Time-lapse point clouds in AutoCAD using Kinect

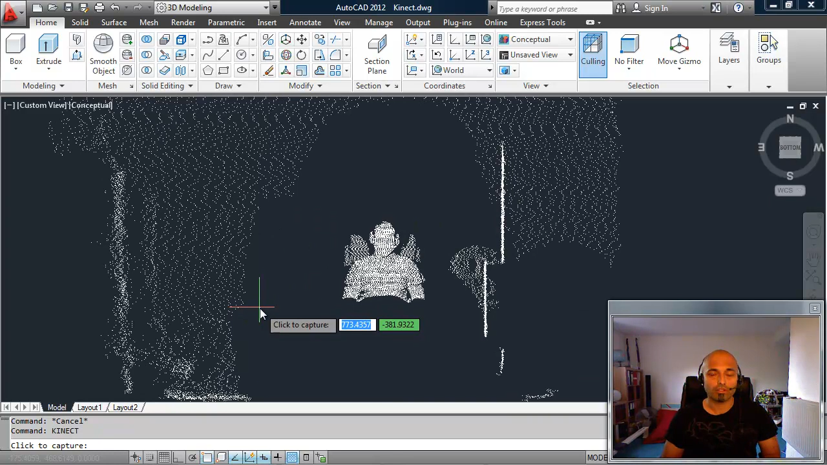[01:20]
It also had some skeleton tracking and gesture-based stuff to actually do some drawing inside AutoCAD. So I ripped that piece out for now because we're not worried about that side of things. And what I've done is to extend the other side of it, the point cloud capture side, to allow you to capture a sequence of point clouds over a period of time with a delay in between each one. So it's kind of like a time lapse point cloud capture process. But also because you're capturing a lot of points, I mean here in theory you could be having up to about 300,000 points. Now because that's a lot of points,
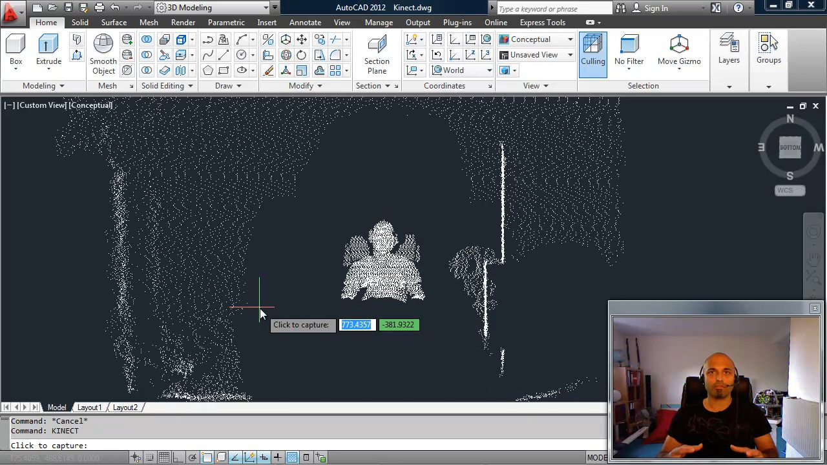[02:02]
if you multiply that out by 20 frames or whatever it is you're working on, it seemed more appropriate in this case to implement some capability to limit the volume of points that are coming in. So we've also done that.
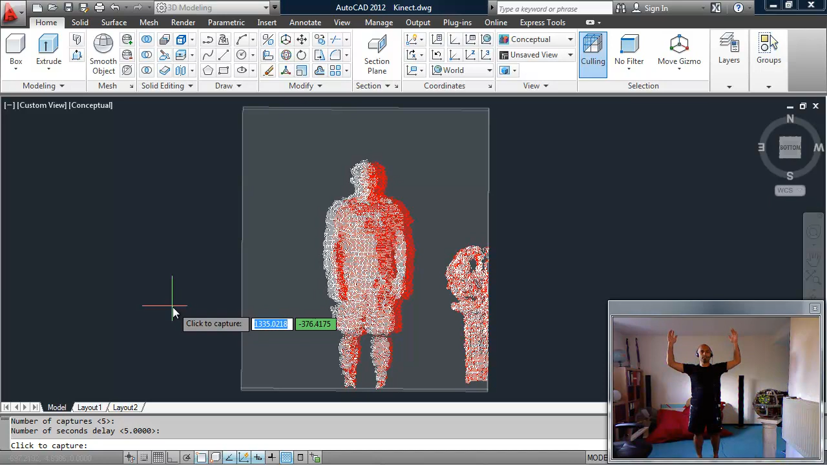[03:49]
it changes color every time I change the the I do actually perform a capture. So I'm just going to see a series of of poses here with my arms in different places.
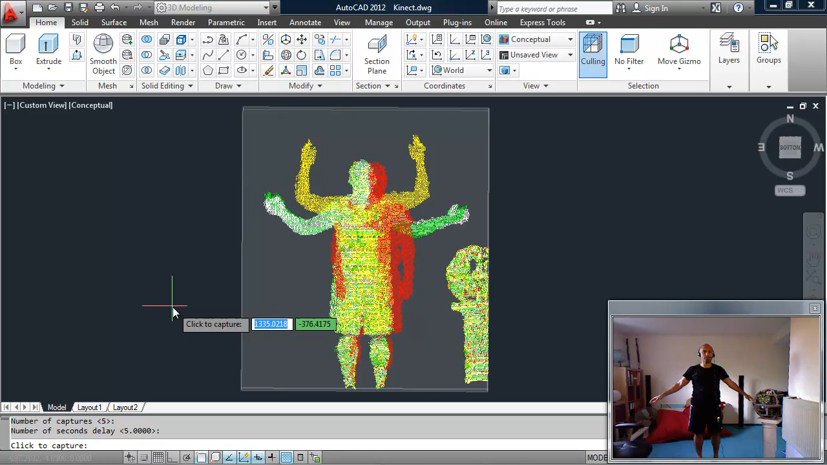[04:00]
Now, you could kind of say, you know, say it looks a bit like some sort of character out of Tolkien or maybe even,
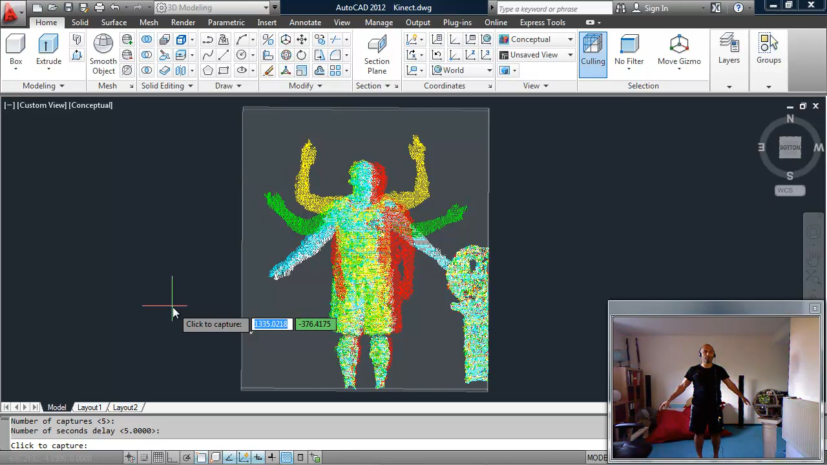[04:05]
well, let's say a Hindu god for that matter. We'll see how that works.
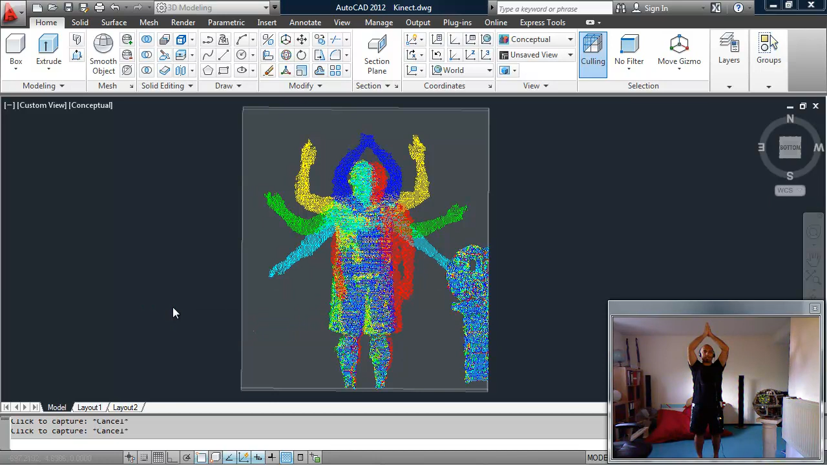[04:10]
And then it should be capturing everything.
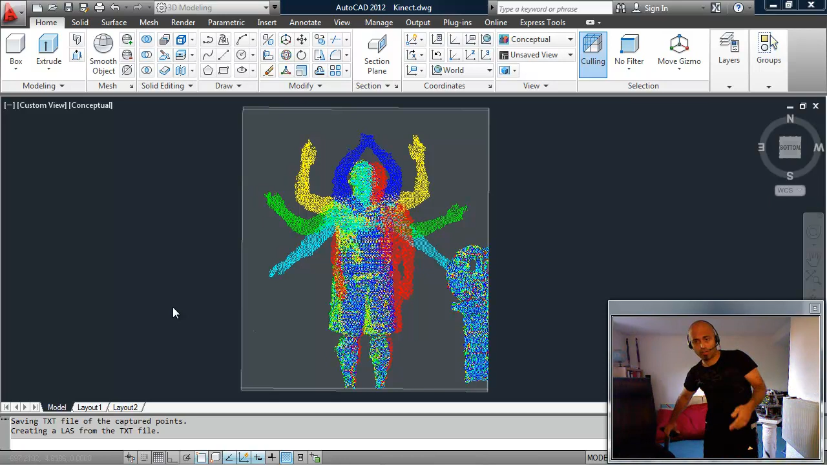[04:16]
You can see I've chosen a different color each time I've done a snapshot just to sort of show the difference there. And now let's see.
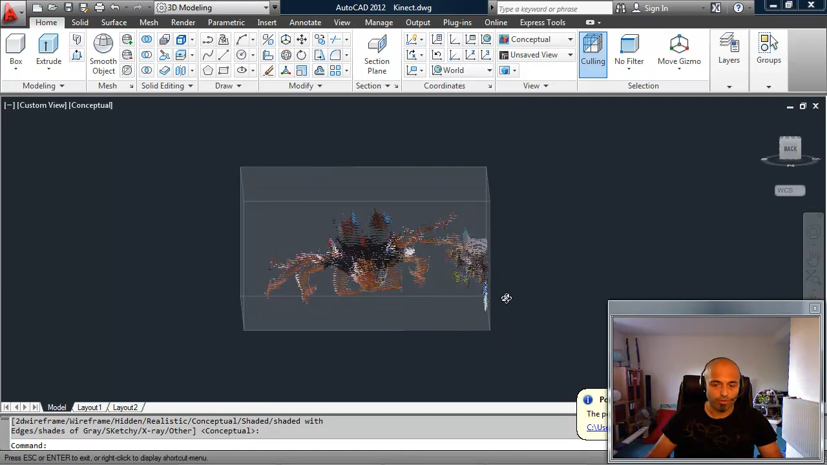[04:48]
We can see that, you know, we've successfully kind of clipped our point cloud with our bounding box.
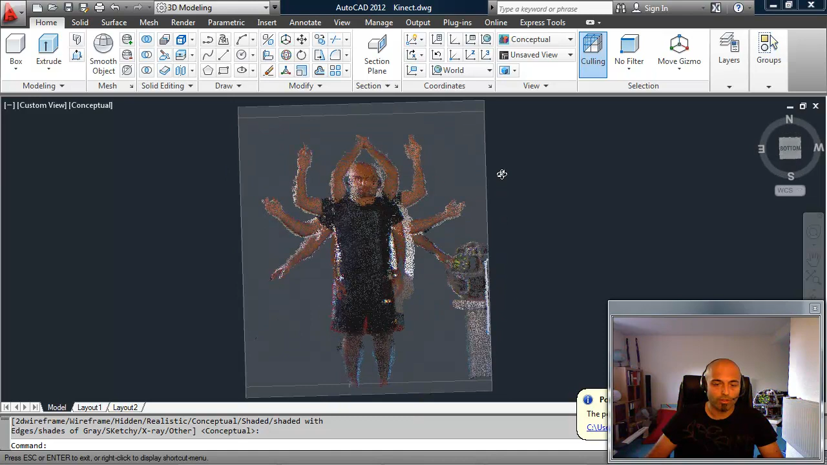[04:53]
We can, of course, just sort of, you know, turn that off without any difficulty, just if we want to see the point cloud itself. Now, you can you may see a little bit of an issue here. And I think this is because it was taking my taking the snapshot as I was moving. And I think there is some slight lag between the RGB data and the depth data. So sometimes it doesn't align perfectly. And that's something to be aware of.